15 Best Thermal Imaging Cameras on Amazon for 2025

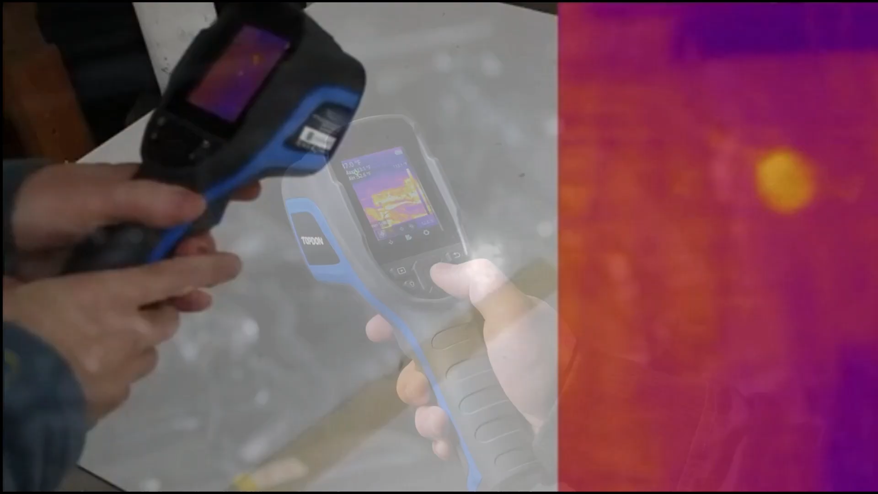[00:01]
Thermal cameras use infrared technology to detect heat signatures,
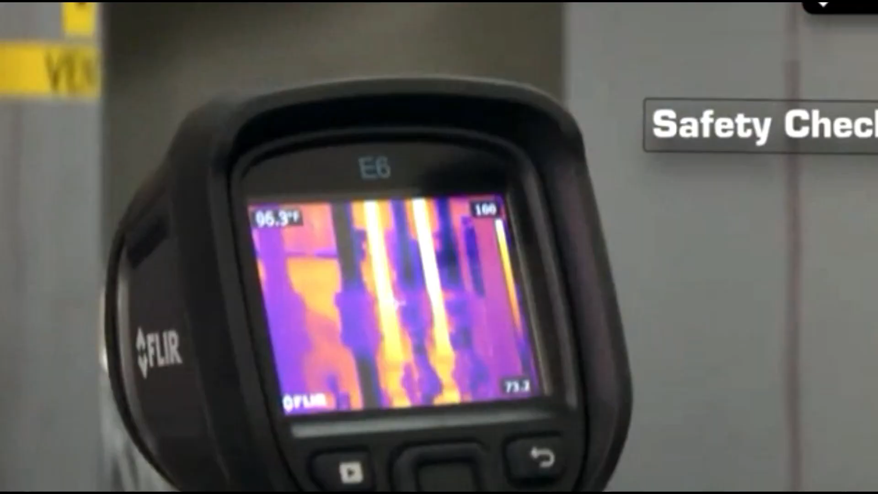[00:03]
making them essential for applications like home inspections,
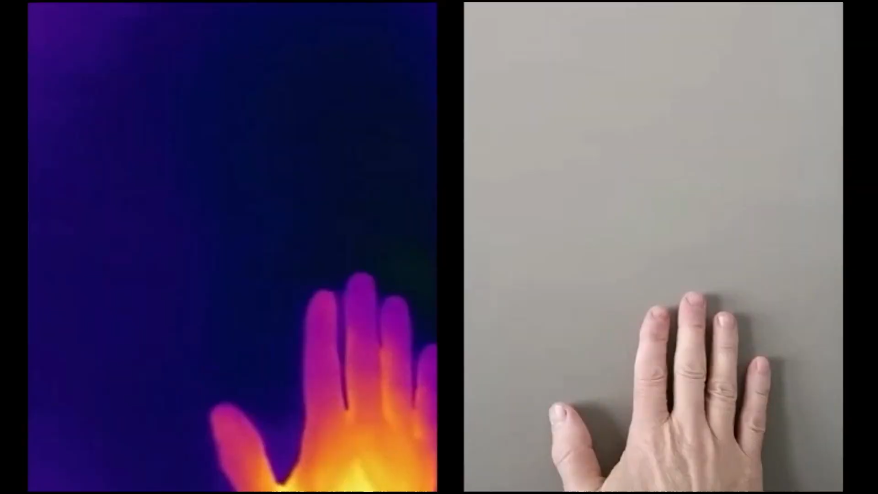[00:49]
allowing easy detection of small temperature variations thanks to its 0.09 degrees Fahrenheit sensitivity.
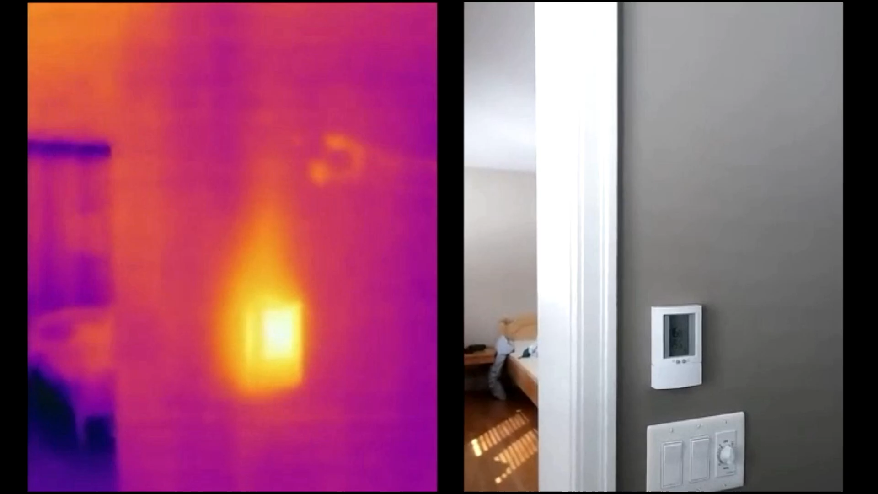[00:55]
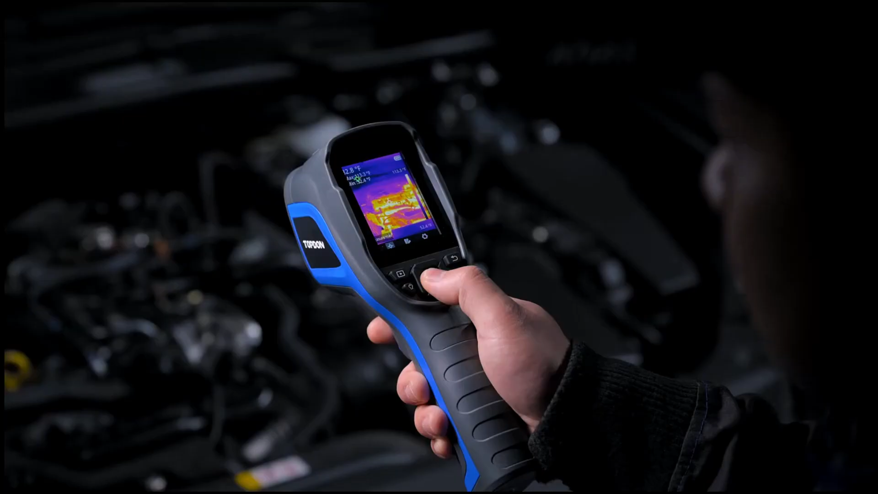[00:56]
It includes three measurement modes,
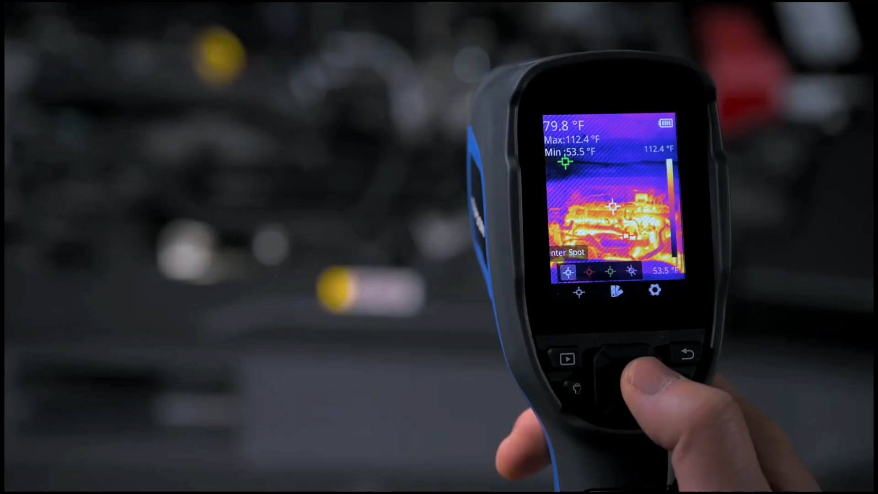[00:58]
On screen: spot 79.8°F, max 112.4°F, min 53.5°F, scale top 112.4°F, scale bottom 53.5°F
enabling users to identify center, hot,
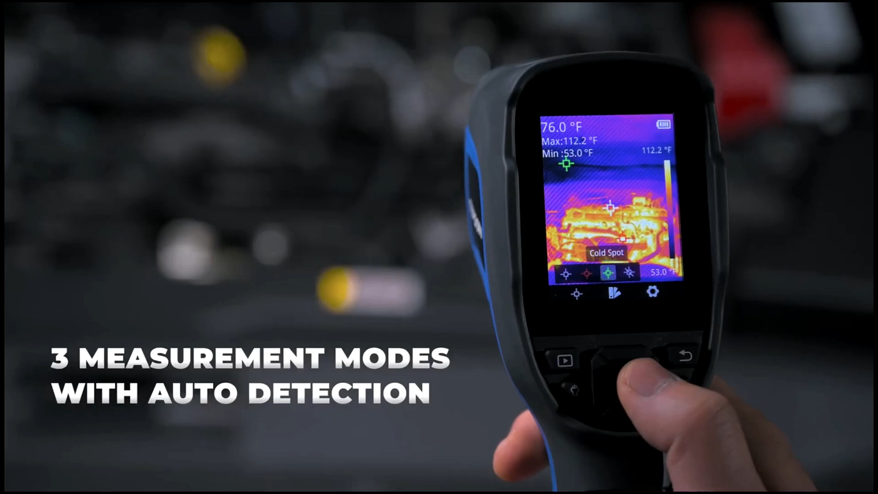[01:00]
On screen: spot 76.0°F, max 112.2°F, min 53.0°F, scale top 112.2°F
and cold spots effortlessly,
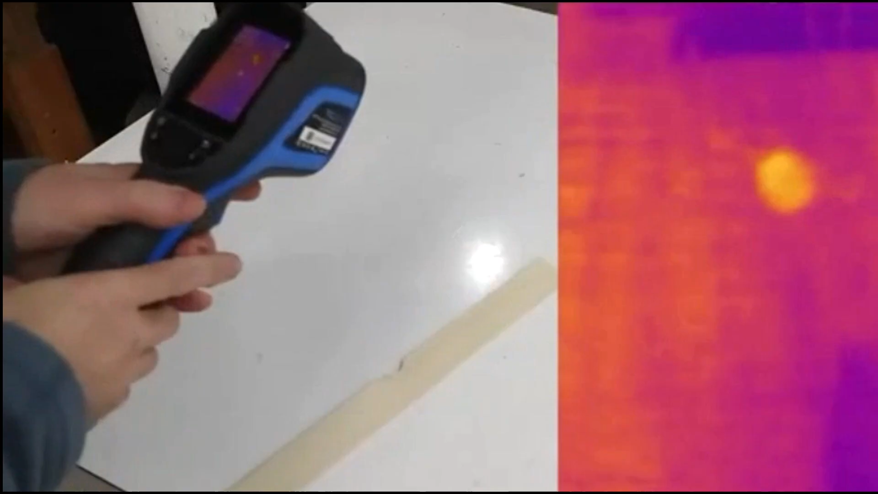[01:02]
while the automatic detection feature simplifies capturing even the tiniest temperature differences.
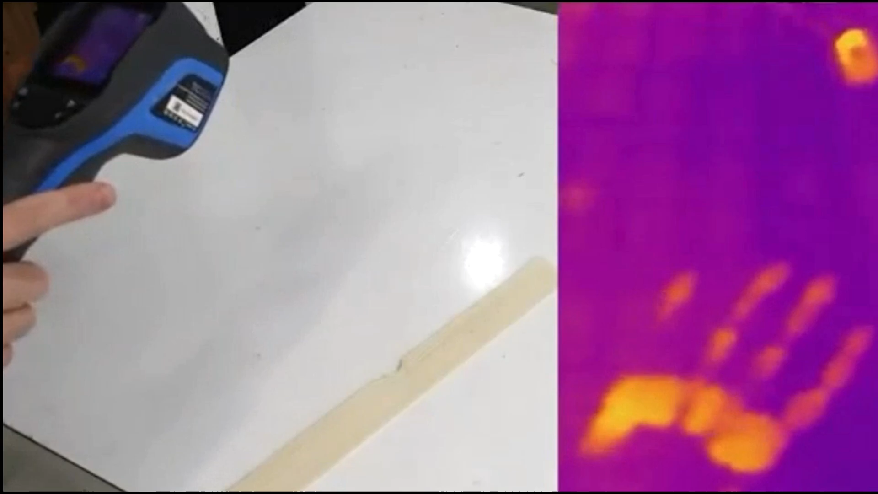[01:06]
With a broad temperature range from negative 36 degrees Fahrenheit to 630
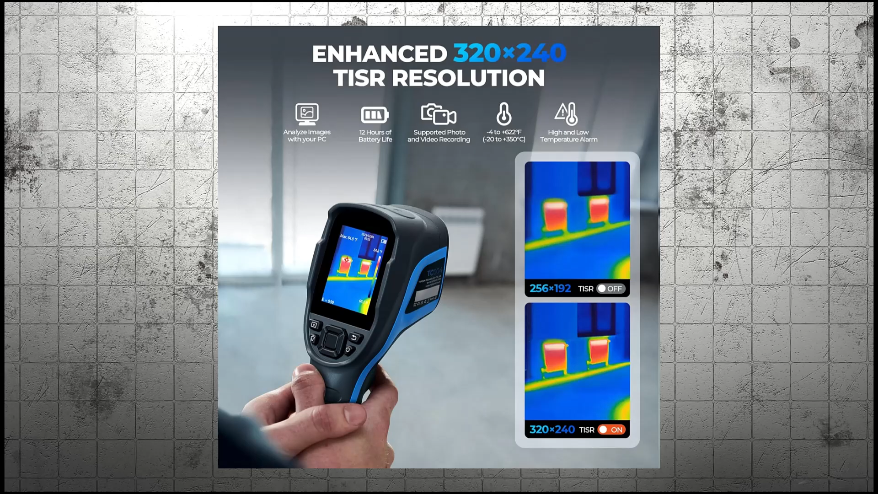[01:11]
degrees Fahrenheit and an accuracy of plus or minus 3.6 degrees Fahrenheit, it ensures highly precise readings.
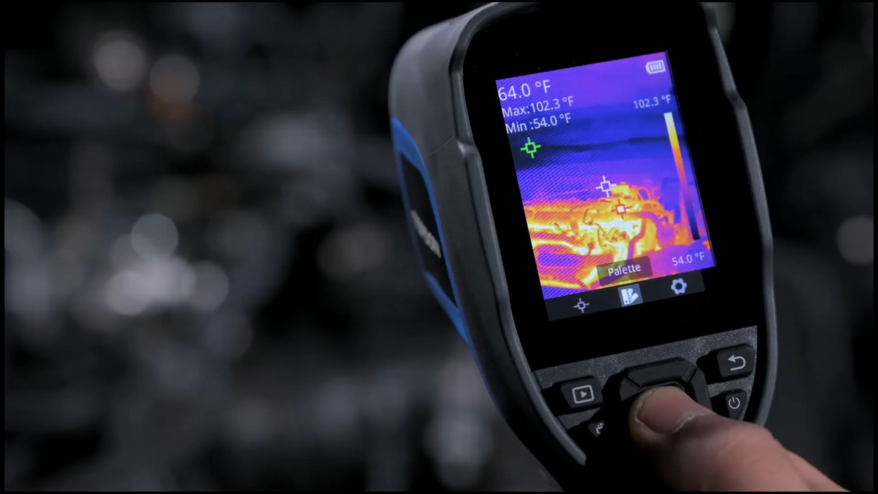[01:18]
On screen: spot 64.0°F, max 102.3°F, min 54.0°F, scale top 102.3°F, scale bottom 54.0°F
The high thermal sensitivity and wide field of view prevent blurry images, delivering sharp results.
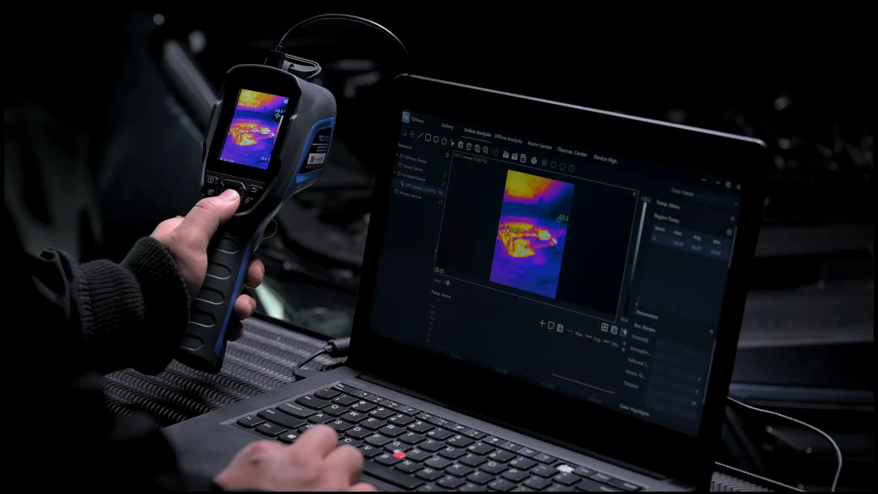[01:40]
The only minor downside is the learning curve required to fully utilize its features,
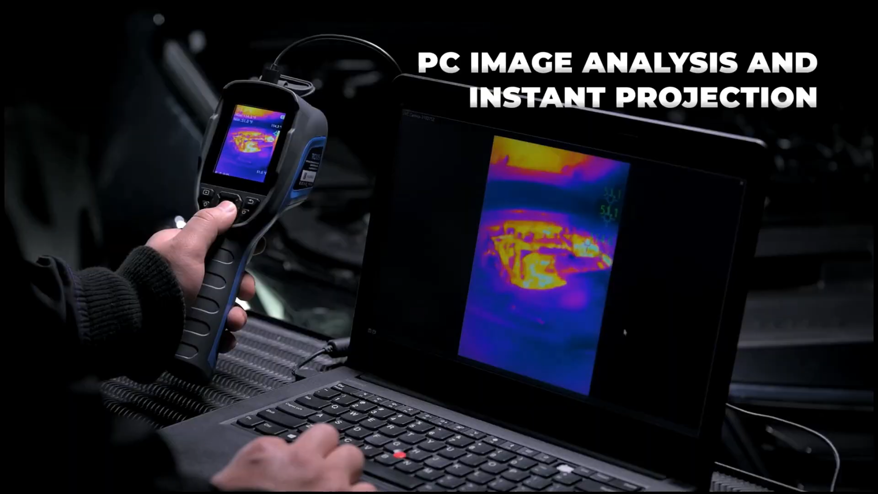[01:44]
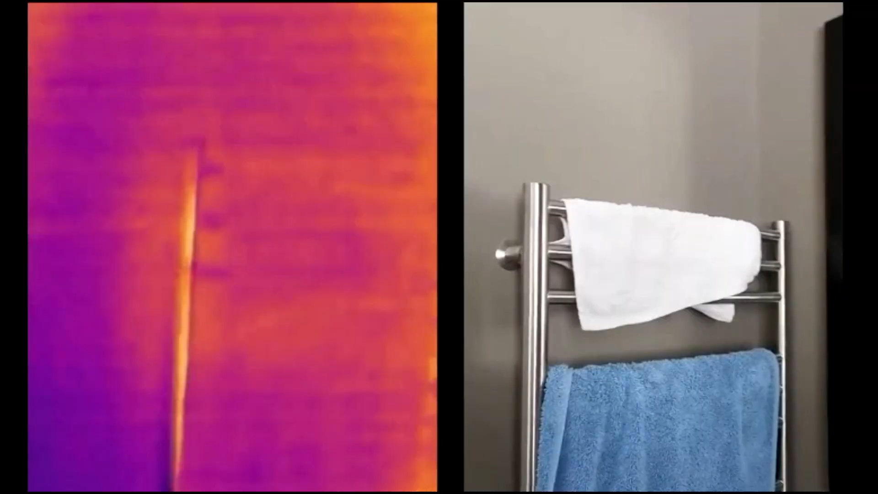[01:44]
but once mastered,
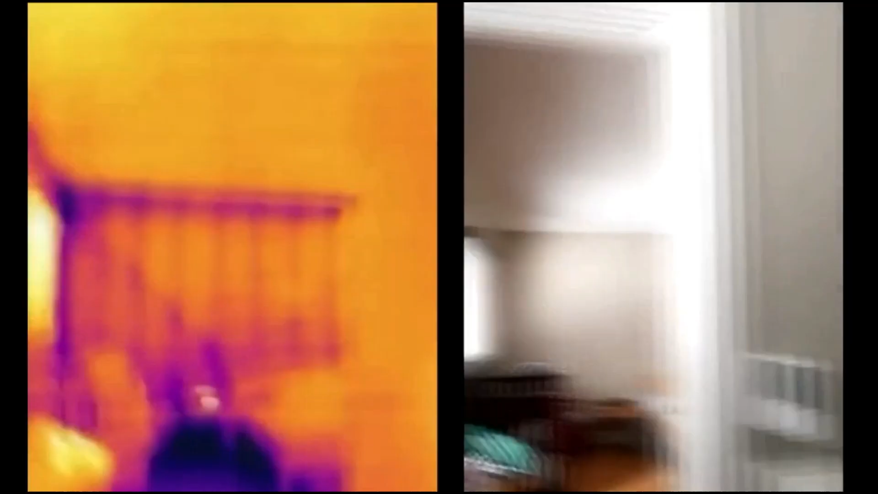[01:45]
it provides superior performance and accuracy, making it a valuable tool for professionals.
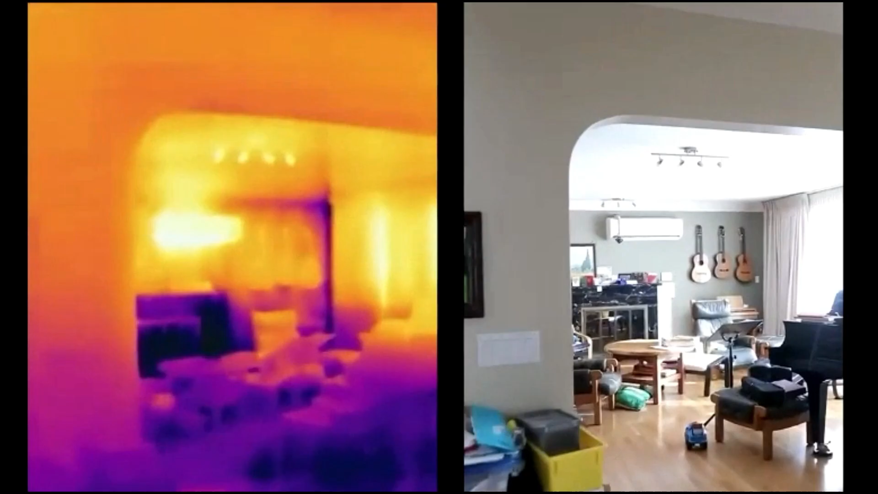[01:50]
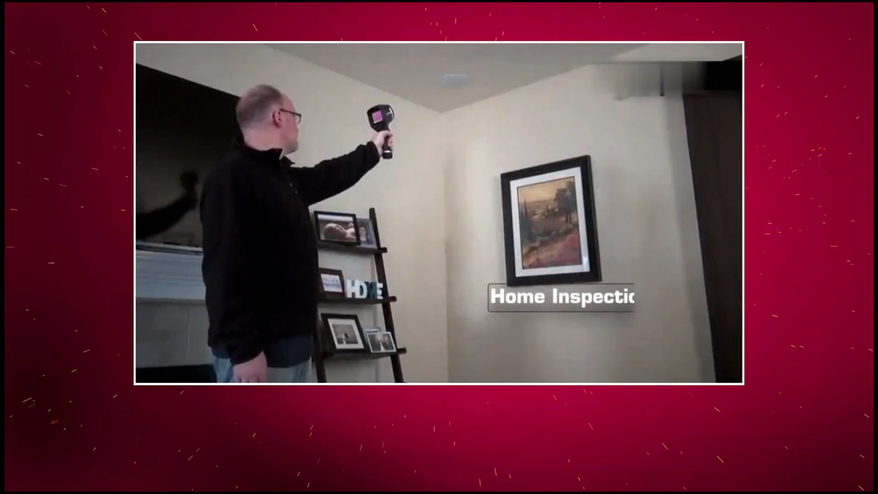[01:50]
Number 14, FLIR E4. The E4 features an 80 by 60 pixel infrared sensor with MSX technology,
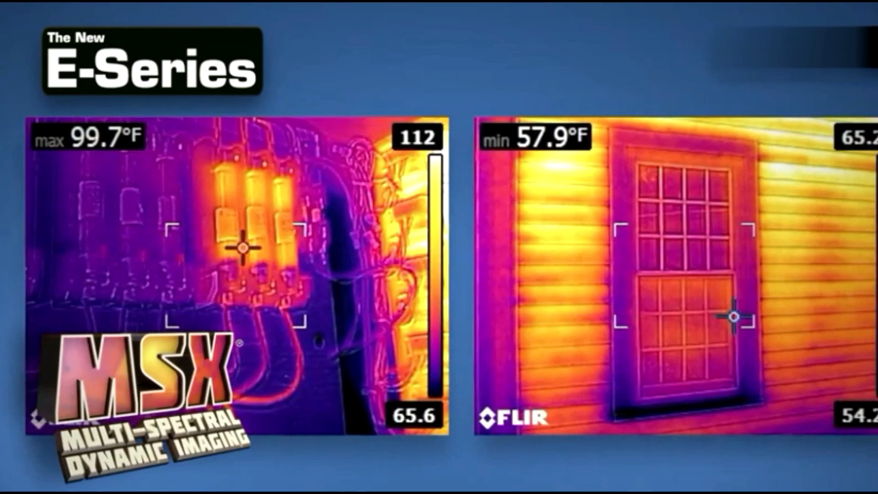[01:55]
On screen: max 99.7°F
which overlays visible details onto thermal images for enhanced clarity.
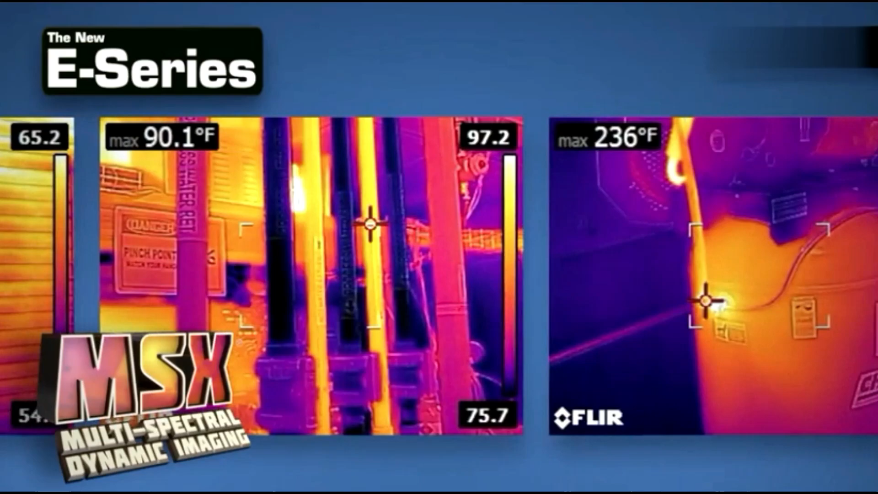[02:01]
It measures temperatures from negative 4 degrees Fahrenheit to 482 degrees